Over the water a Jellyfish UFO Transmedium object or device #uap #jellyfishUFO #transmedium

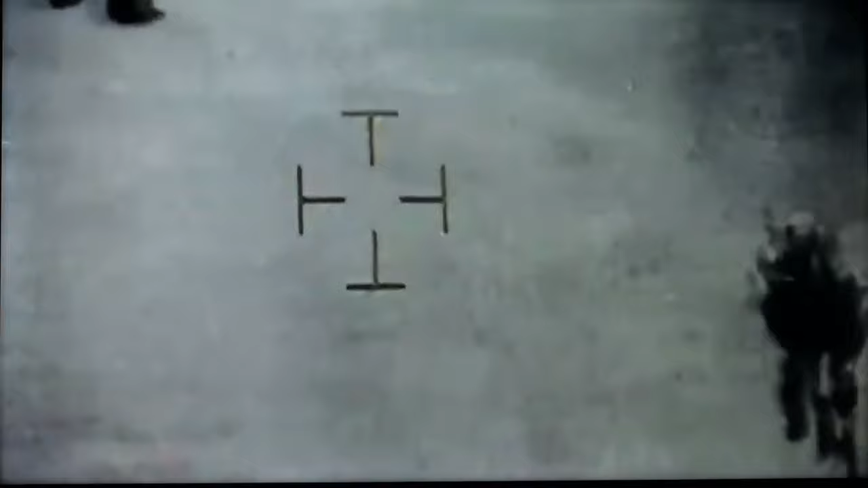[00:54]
And, I mean, going by the name Jellyfish, that's what it looks like. You're going to see it here, I'm going to be playing this instead of just watching me.
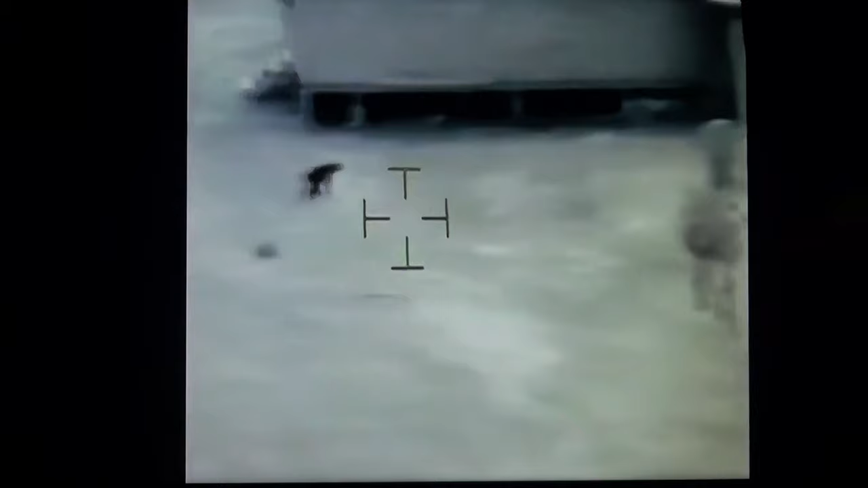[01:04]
But they talk about it flying over, and they're basically using a thermal camera. Apparently there were people, I got mixed up in the other video, I was saying night vision because they were going back and forth. There were people there with night vision too, and they weren't able to see it with night vision.
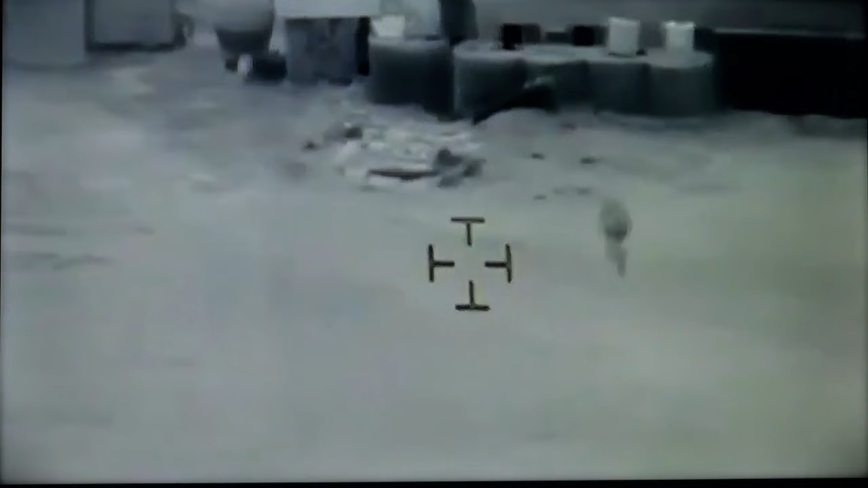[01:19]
Only the thermal is able to pick it up, picking up the actual heat, and it changes in heat,
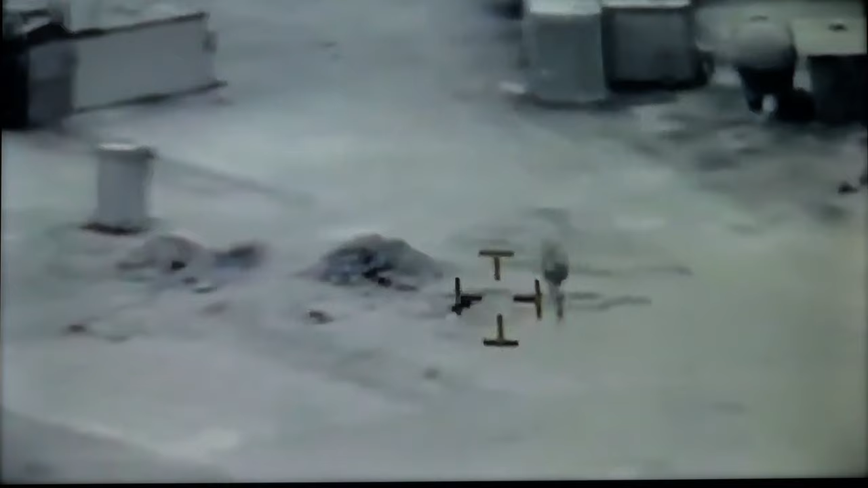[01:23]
going from, like, black hot to white hot, and you can see that changing. So it's changing temperature. Apparently people on the ground cannot see this thing.
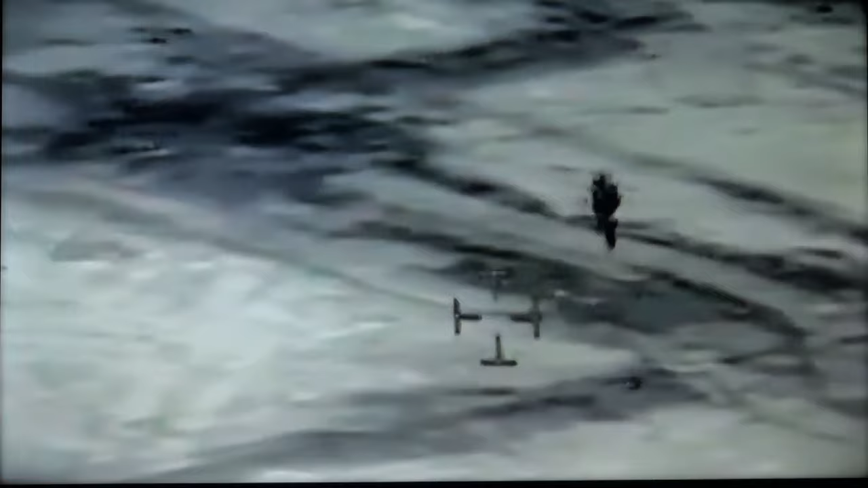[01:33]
Now, we've had everyone say it's from being a smudge to bird poop on a lens to balloons, you name it, everything.
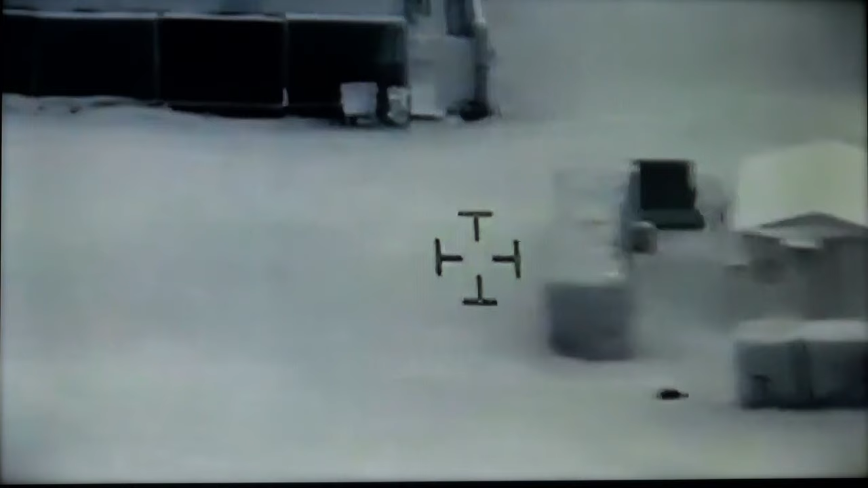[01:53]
But anyway, apparently we have a little footage, which I'll show you towards the end here, where it actually is up over the water. They do not show it going into the water, unfortunately. I'm still looking for that video, see if it's been released yet. But you can see it's much more distant, but apparently it does disappear into the water.
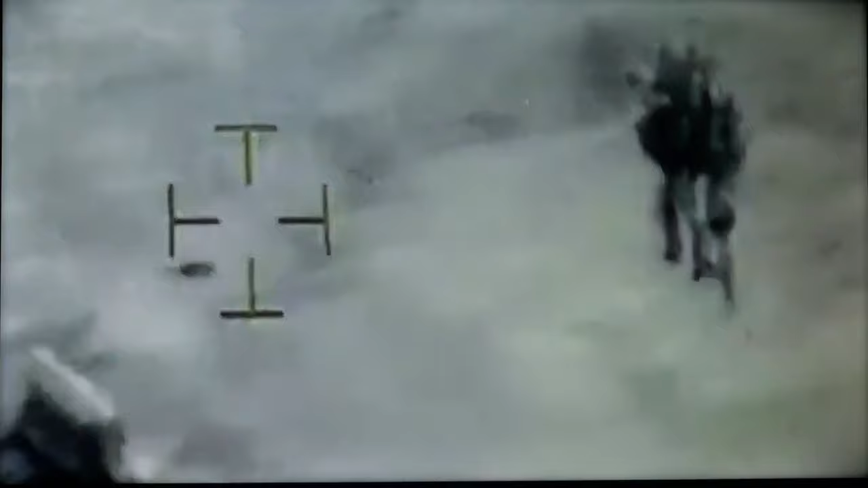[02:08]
It's gone in the water, 17 minutes.
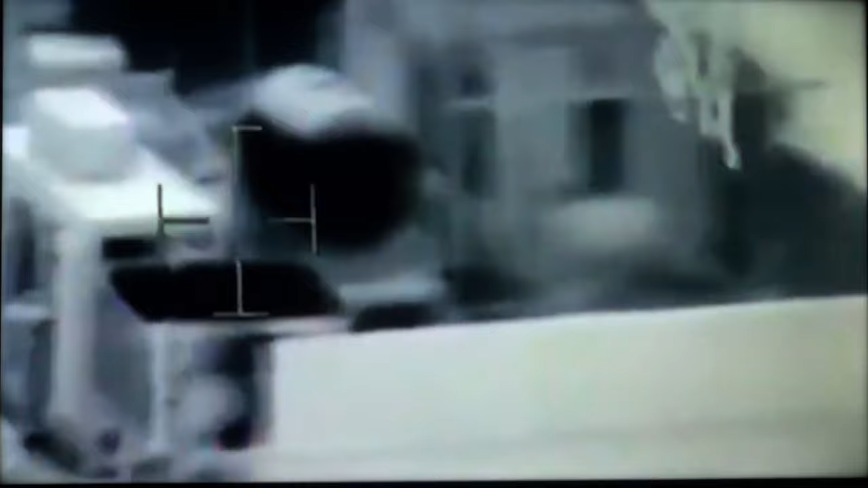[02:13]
17 minutes in the water, then comes back out at a 45 degree angle, shoots off.
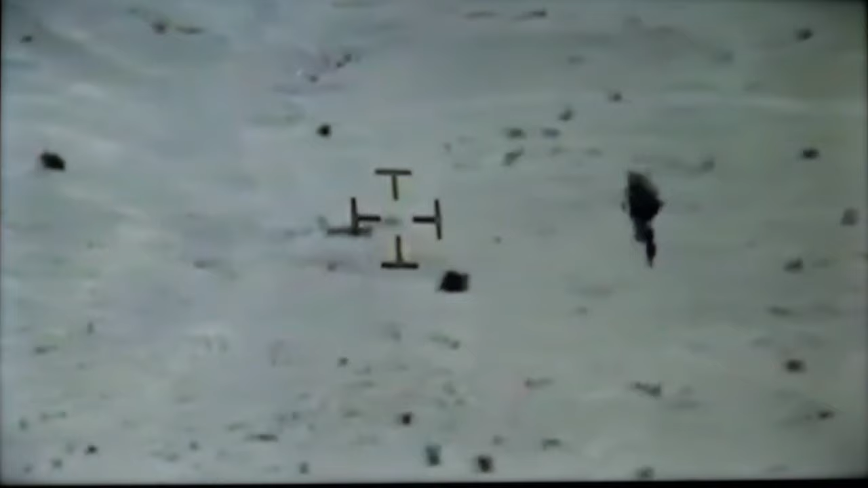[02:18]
Boom. Like these orbs are seen, like these tic-tac things are seen. When it's gone, it's gone. Just out of sight.
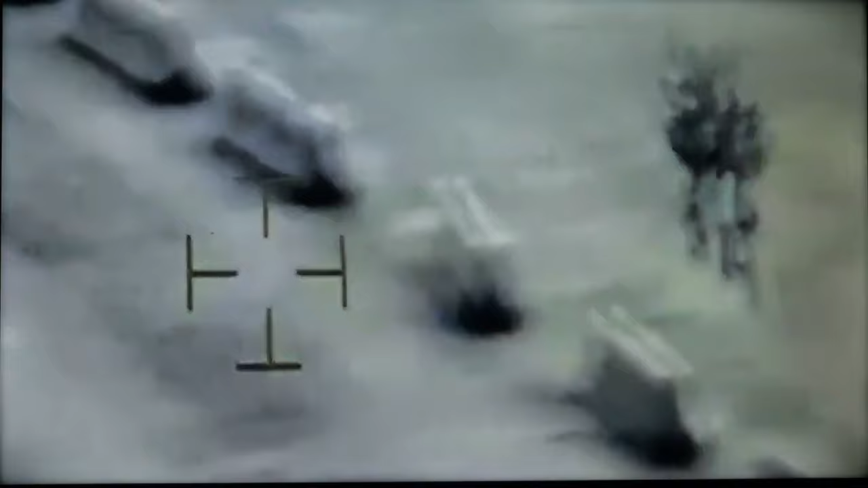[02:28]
And back into the atmosphere. So this is pretty crazy.
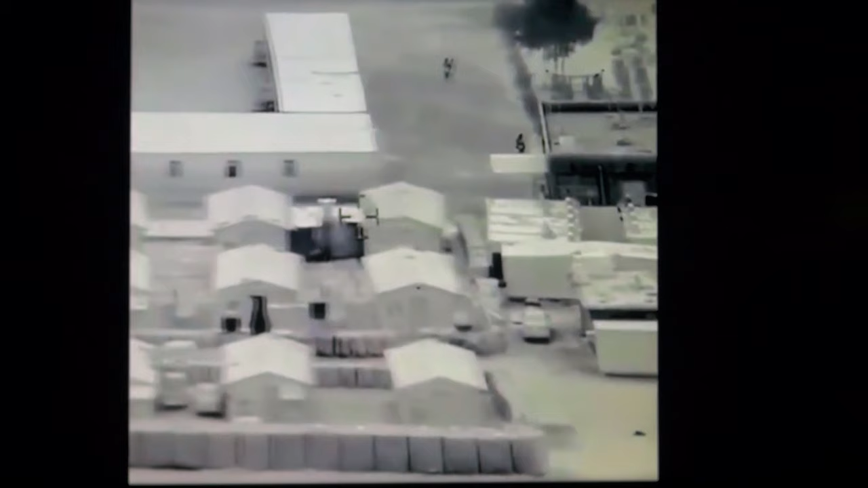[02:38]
Apparently these were seen previous now. This is not the first time they've seen.
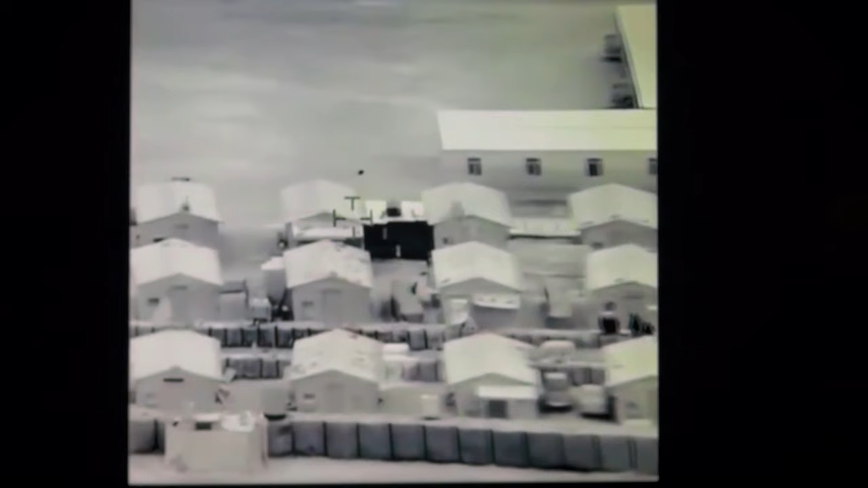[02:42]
This is the first time I guess they've got good video of it. But around the Pentex plant, which I believe is in Texas, if I'm not mistaken. I should have had that brought up too. And that's where they actually basically manufacture, I believe it's uranium, if I'm not mistaken.
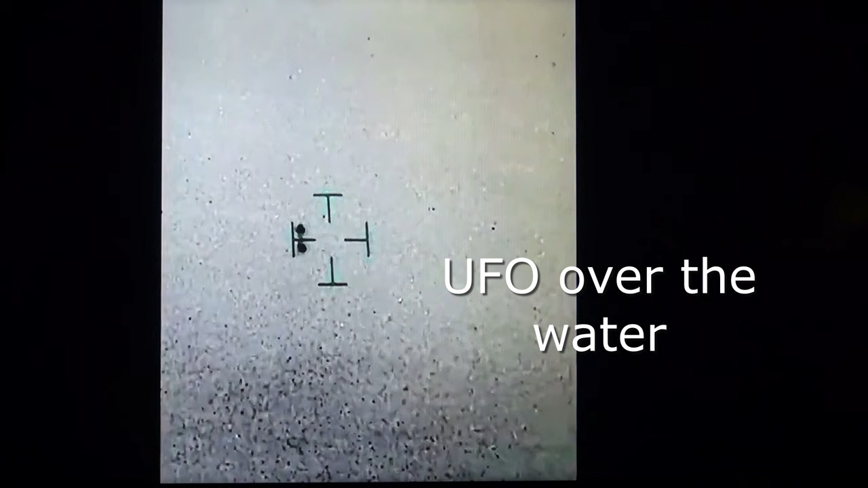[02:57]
But, you know, working on nuclear weapons. So basically they have all these bunkers there.
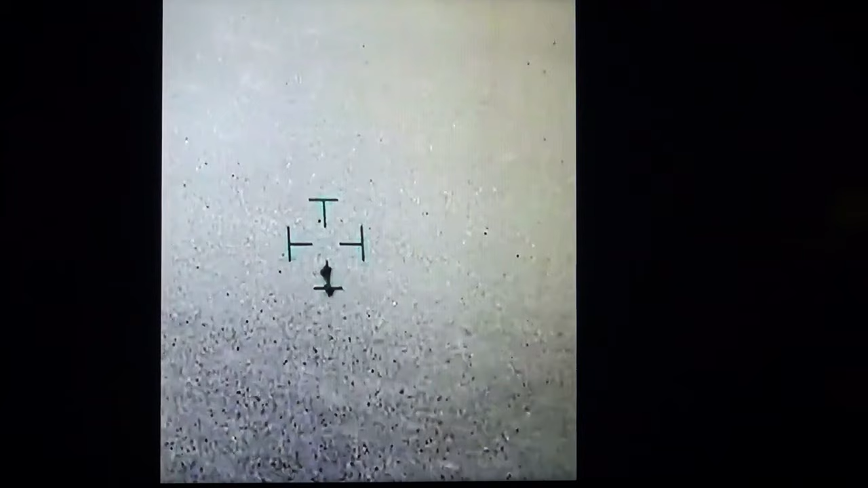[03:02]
And the same sort of jellyfish looking thing, or chandelier looking thing that people are calling it, is cruising through.
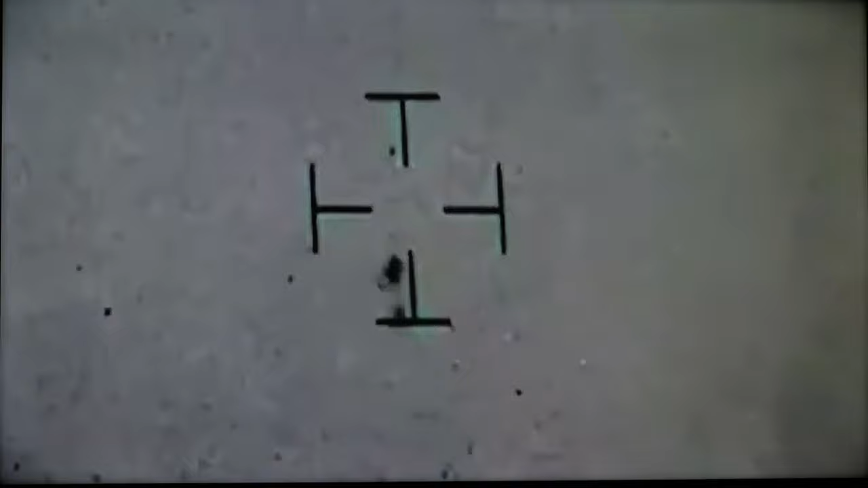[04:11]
Unfortunately, that hasn't been released yet. It looks like they must have quite a bit of footage.
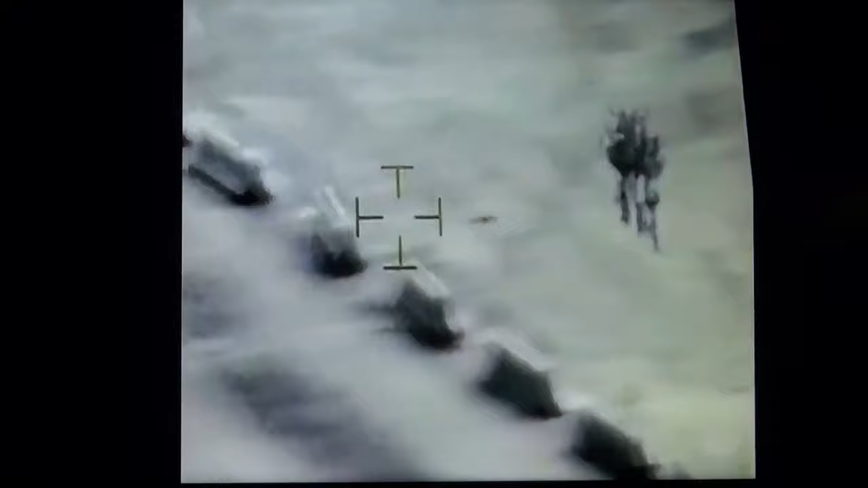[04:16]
Now, I'm assuming this is all being shot off one of those thermal imagers on the base.
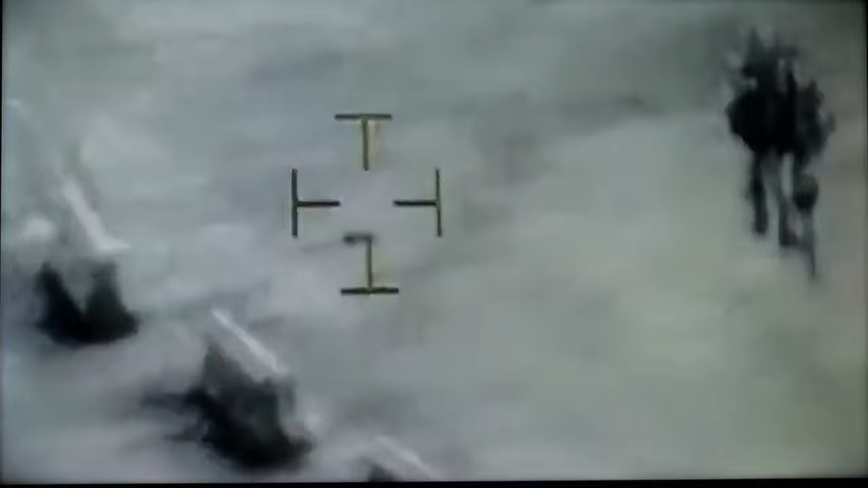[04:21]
It appears to be a helicopter they're filming this from.
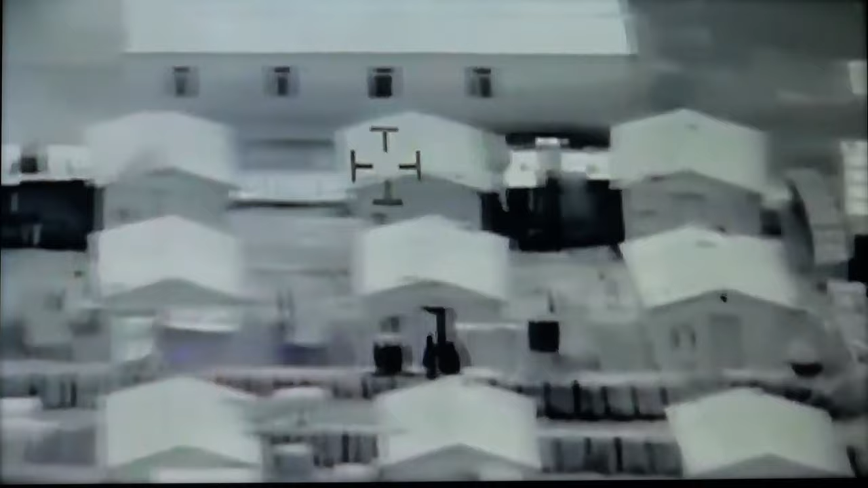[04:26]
So I'll see if I can show you what that looks like.